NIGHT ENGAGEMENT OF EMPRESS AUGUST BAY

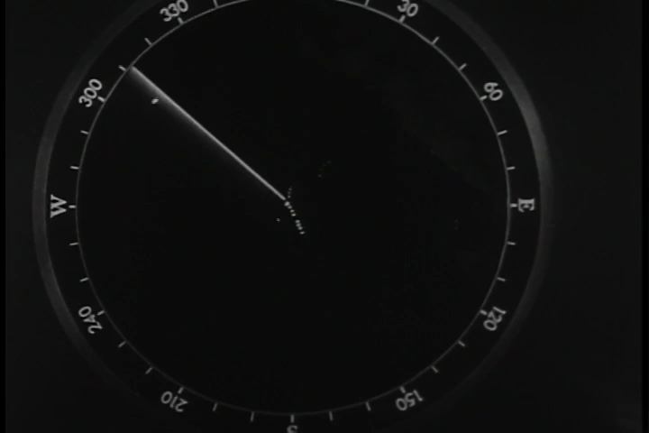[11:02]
distance 38,000 yards. Contact is verified and designated enemy. The task force commander has the ball. From now on, the course of action will result in the success or failure of the engagement.